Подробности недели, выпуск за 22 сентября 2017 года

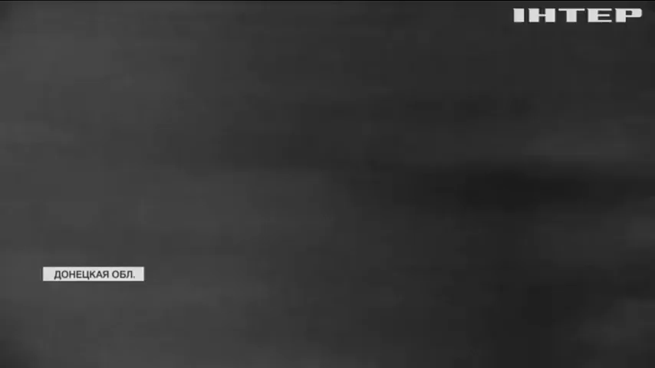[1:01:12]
Что это сейчас происходит? Стрельба идет.
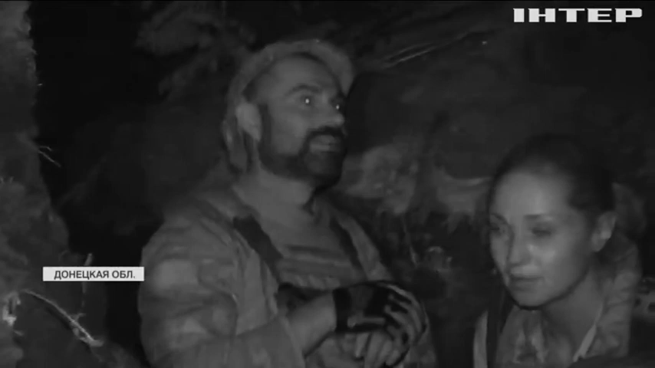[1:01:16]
Ох. А вот это вот руманивает, это начинается.
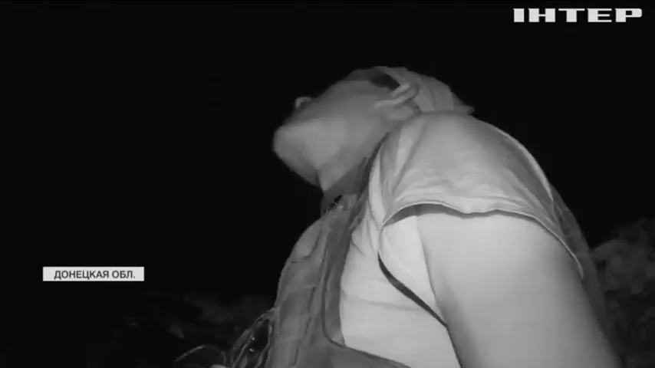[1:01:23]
Опять оно полетает. Прыгнись там. Ниже, ниже, ниже, ниже, ниже. Там же нету защиты никакого. Это что, панам? Это наш только что ответ дает. Перед этим панам было. Прицельно то, да? Да.
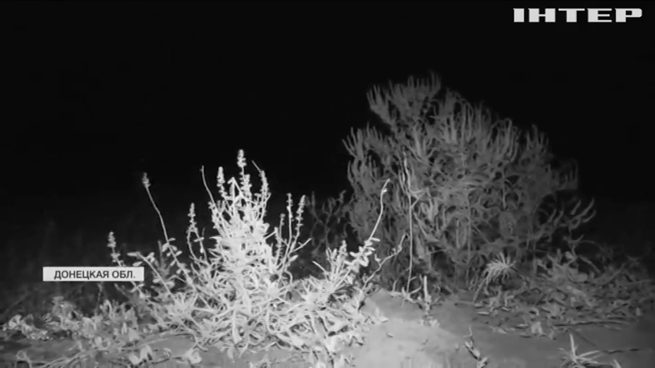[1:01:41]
Там вот прямо и влево там мрах. И тут уже наемники бьют из более тяжелых орудий.
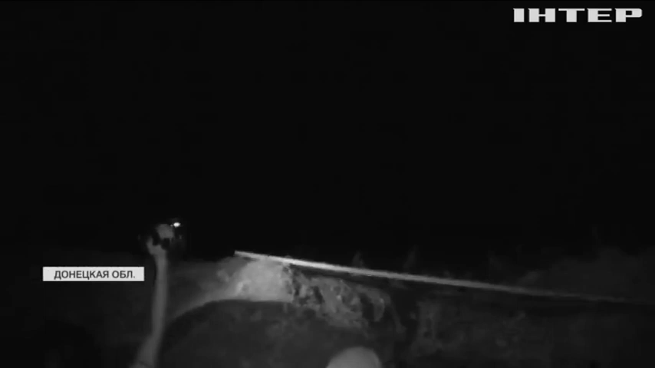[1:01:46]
бьют. Это что? Это копейка? Да, это копейка. БМП-1.
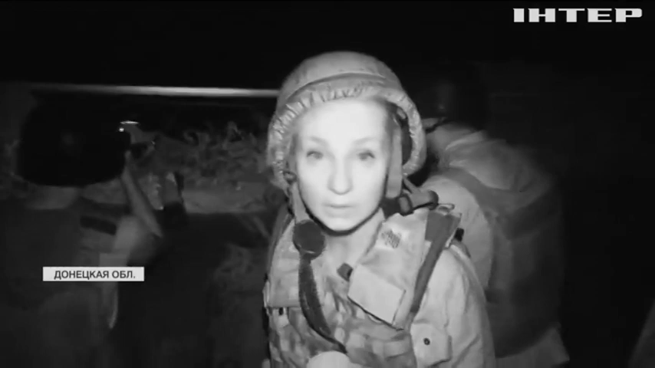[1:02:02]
Вот такие разрывы, это яркое доказательство того, как боевики нарушают режим перемирия в селе Зайцево. Стреляют из БМП-1 калибр 73 миллиметра.